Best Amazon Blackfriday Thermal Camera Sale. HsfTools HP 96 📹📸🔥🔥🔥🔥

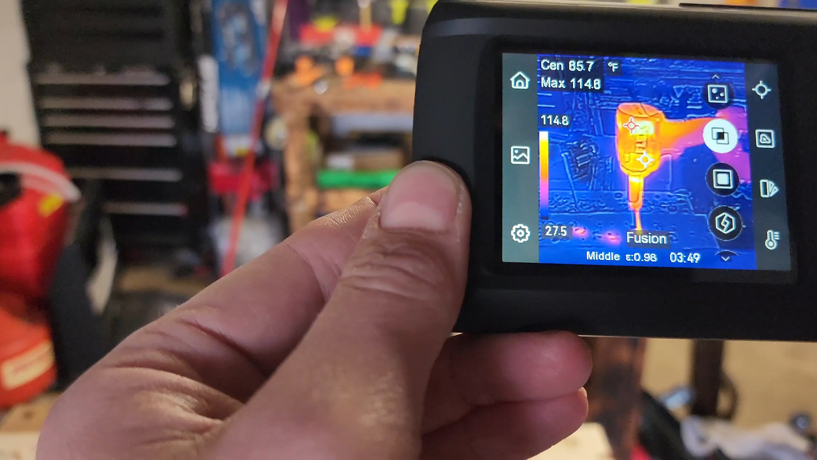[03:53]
On screen: spot 85.7°F
back to standard overlay we'll get in there out there
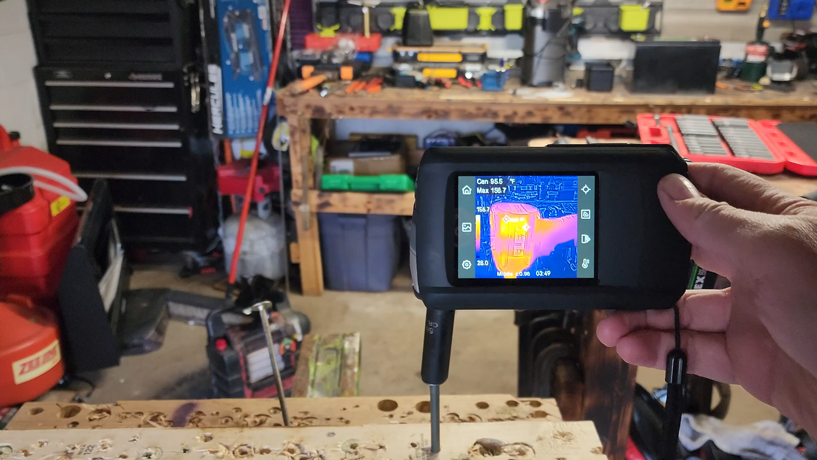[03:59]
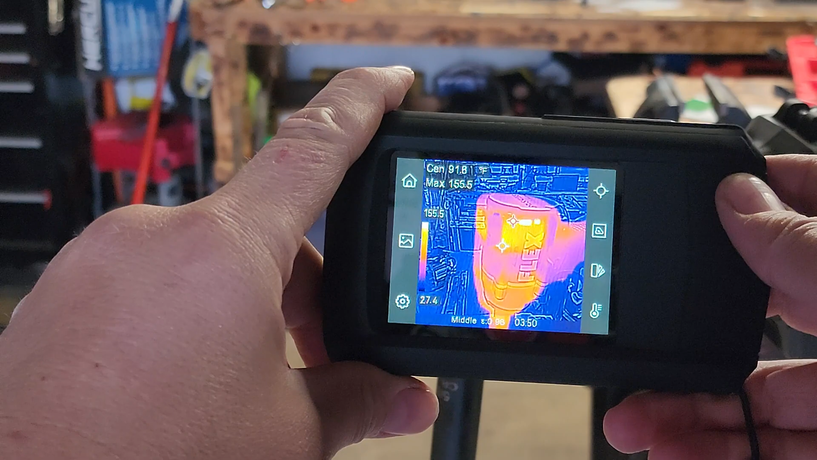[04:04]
you can really see the motor is 155 degrees in there wow it gets right in there look at that that is so slick
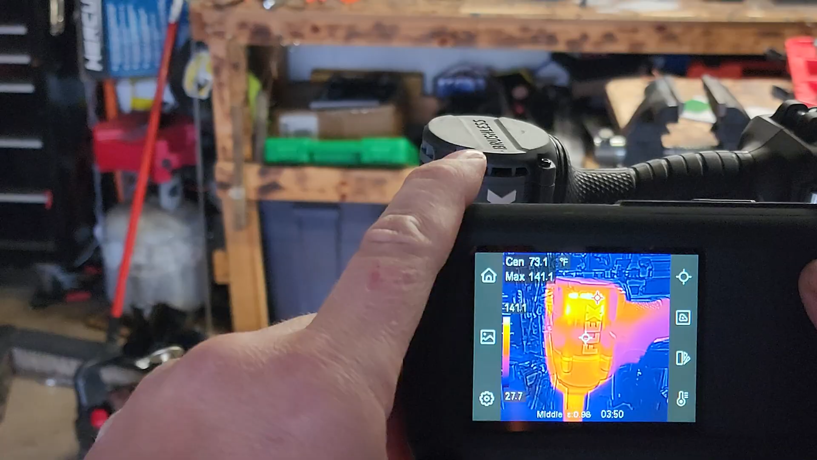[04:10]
On screen: spot 73.1°F
better view wow the anvil let's
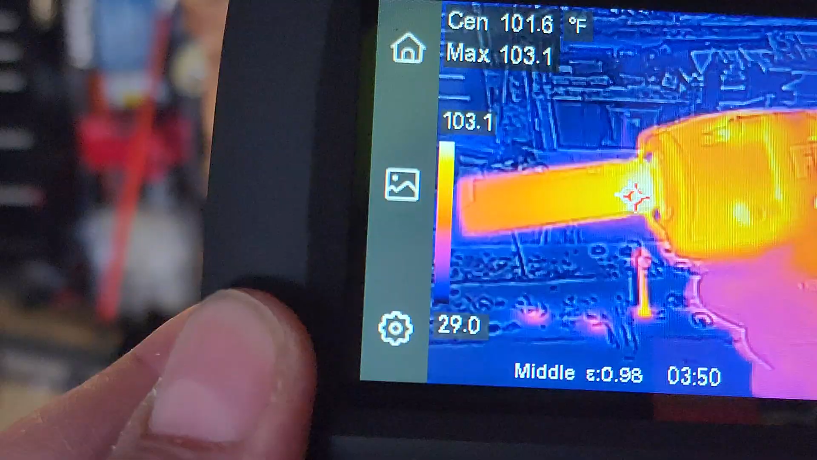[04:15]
On screen: spot 101.6°F
see 103 the back we're looking around
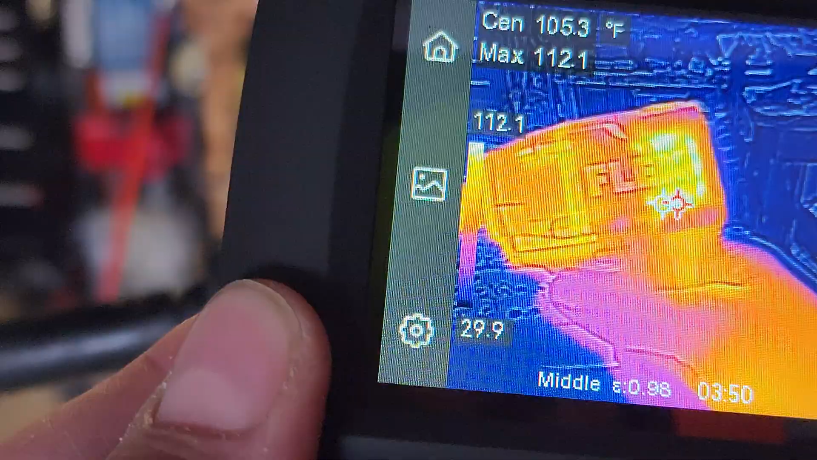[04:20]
On screen: spot 105.3°F
126 that thing's just glowing look at that it's just cool to look at
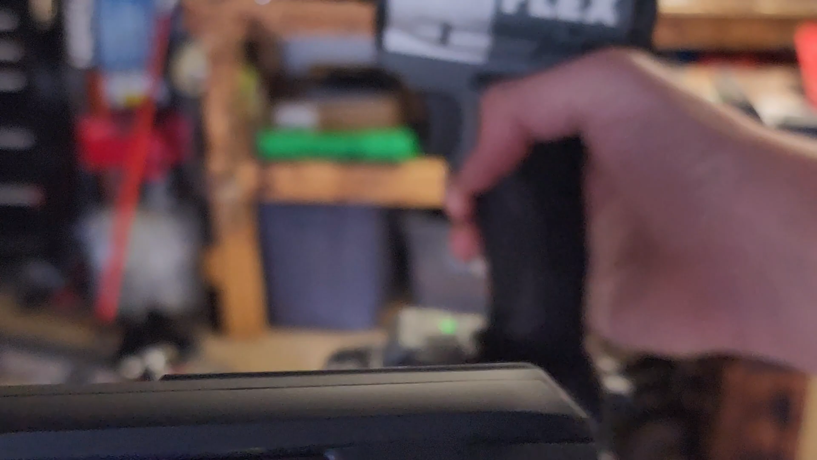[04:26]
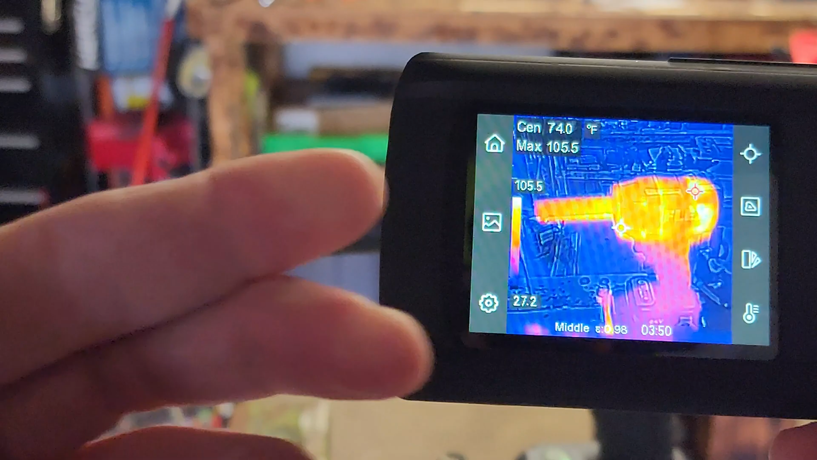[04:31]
it does have a nice 3.5 inch screen guys touch screen super easy controls that's what i like about this it's easy to
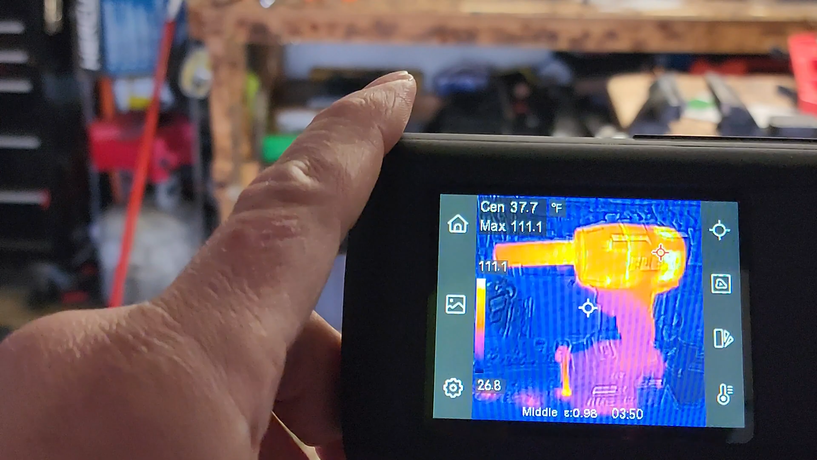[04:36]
On screen: spot 37.7°F
use you tap this for the thermal adjusting you tap this for what kind of color you want you know your
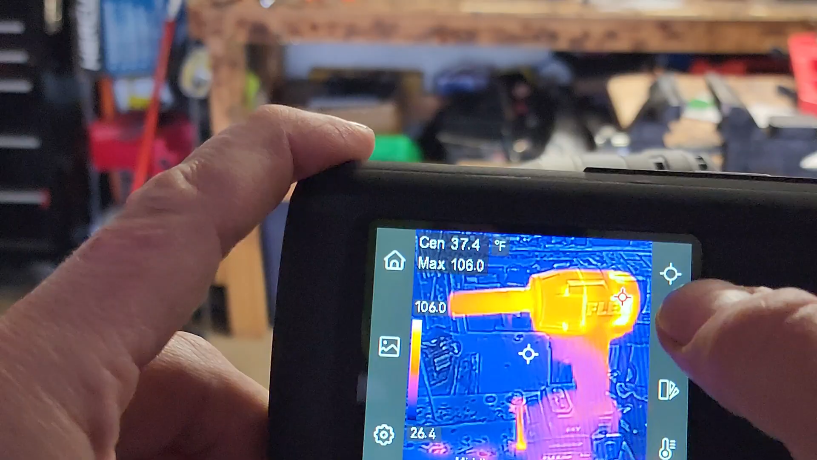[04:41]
dots home screen and then you can change all the settings you can there's so much
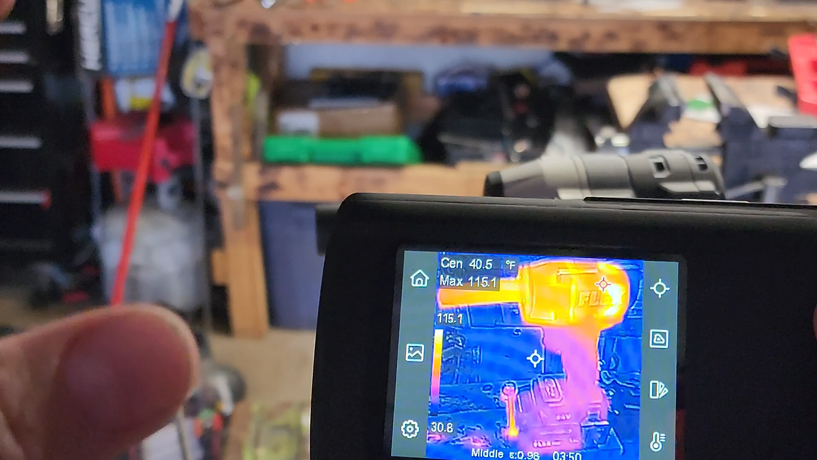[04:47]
On screen: spot 40.5°F
you could do with this thing it's there's a lot more settings than i can explain to you
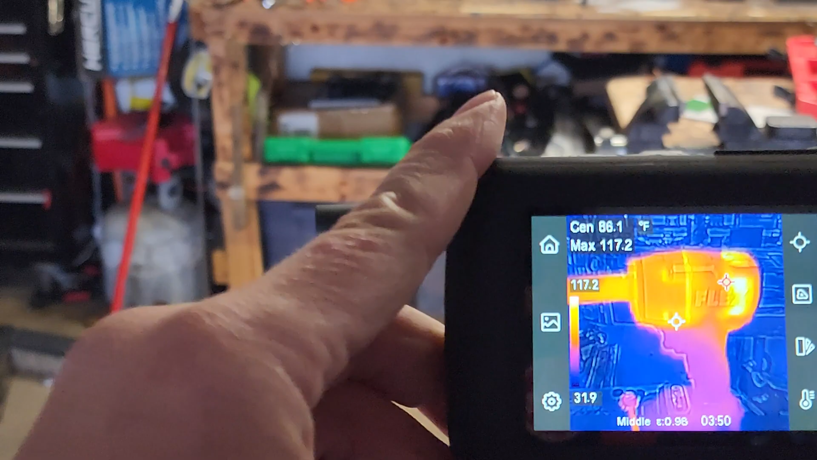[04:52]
On screen: spot 86.1°F
let's go inside and i'll show you my living room and how bad insulation is bring up the thermal
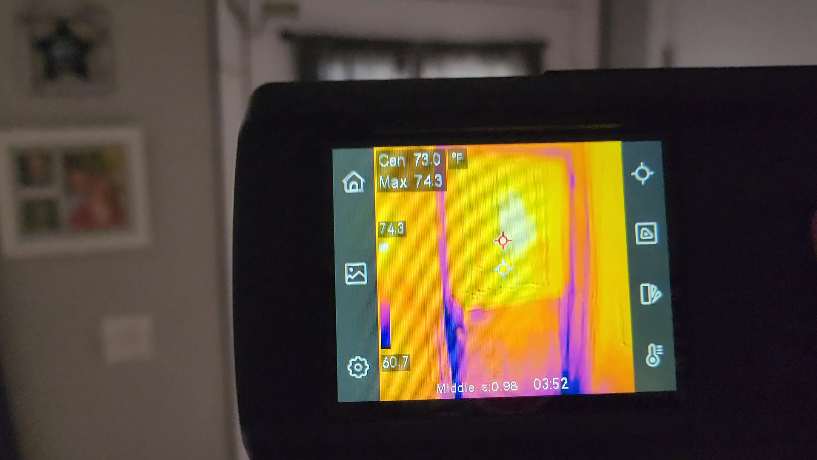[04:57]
On screen: spot 73.0°F
wow you can really see all the heat i'm losing at the bottom of the door
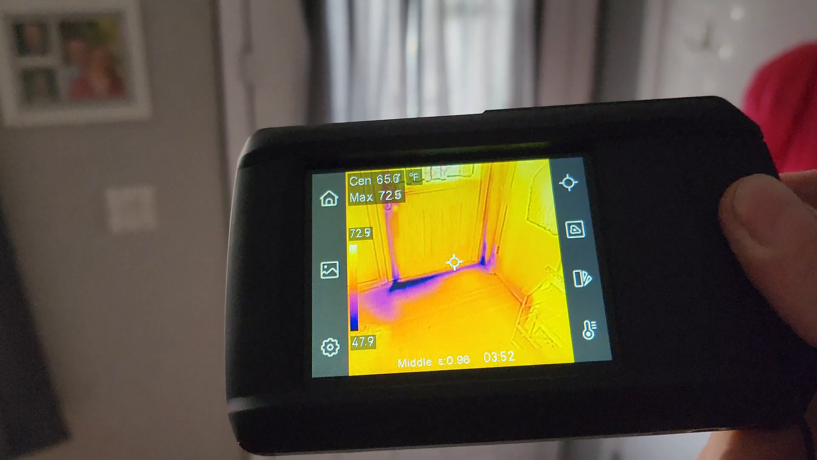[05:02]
64 degrees the top of the door you can look
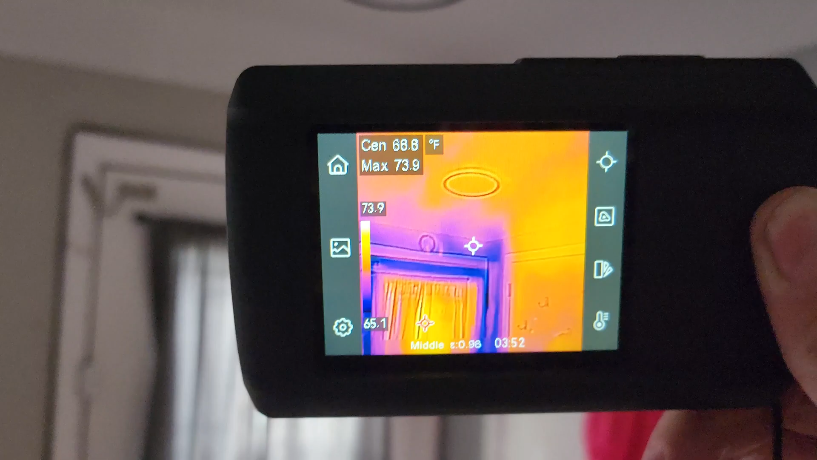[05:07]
On screen: max 73.9°F
my ceiling right there that's so cool check out the windows
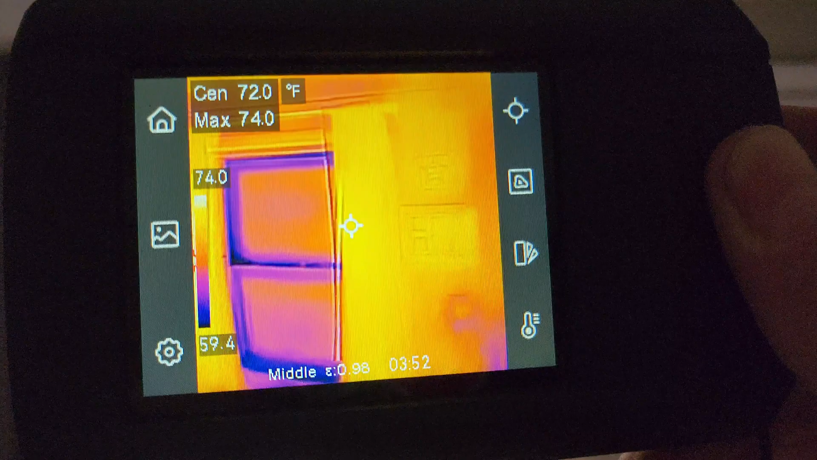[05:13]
On screen: spot 72.0°F
boom let's tap on the cold so you can see the cold spot too
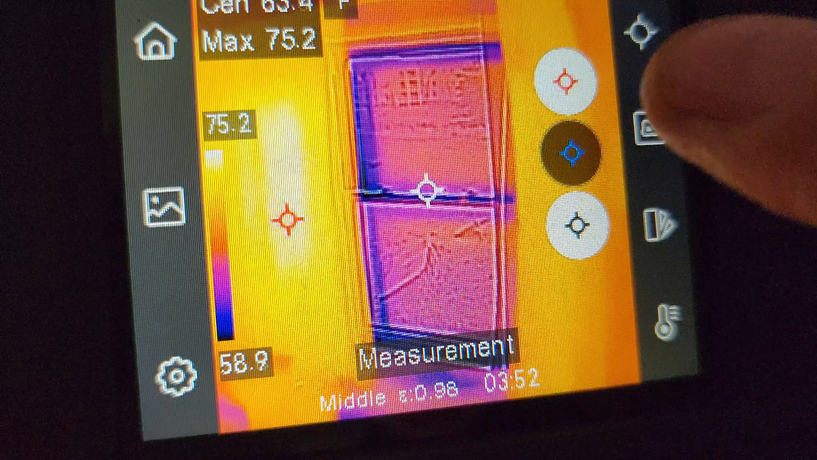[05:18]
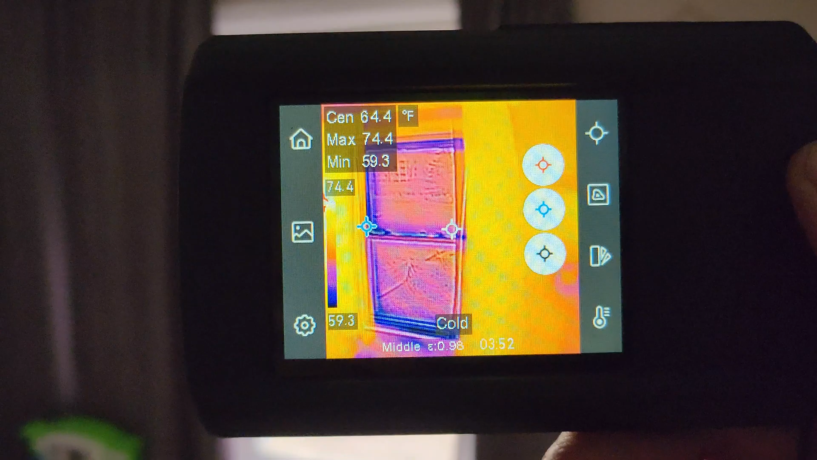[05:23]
On screen: spot 64.4°F
minimum 59 degrees right there at the window let's check over here at the door again
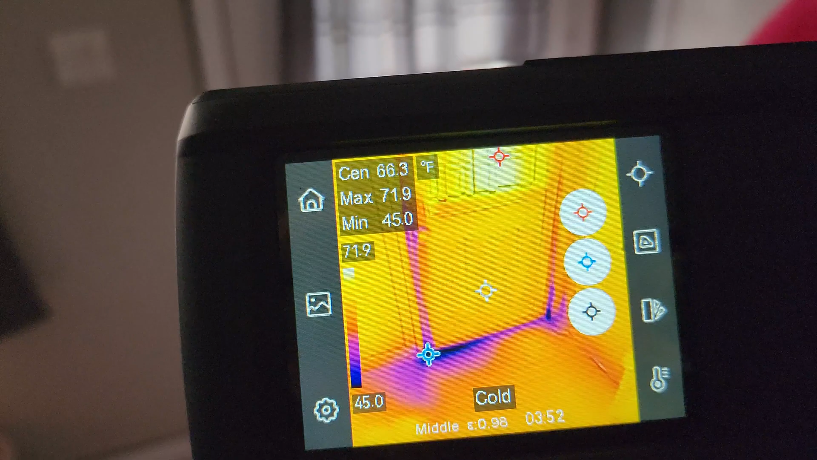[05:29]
On screen: max 71.9°F, min 45.0°F
45 degrees at the bottom wow my door is leaking like a sieve but see how handy these are from freaking